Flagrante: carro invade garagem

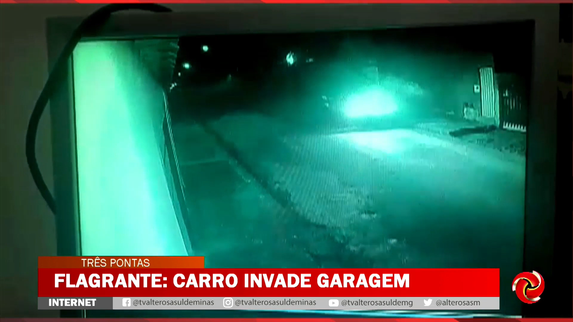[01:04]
As imagens de uma câmera mostram o carro em alta velocidade na rua Luiz Antônio Ribeiro, no bairro Aristides Vieira. O veículo sobe a calçada e acaba arrancando o galho de uma árvore.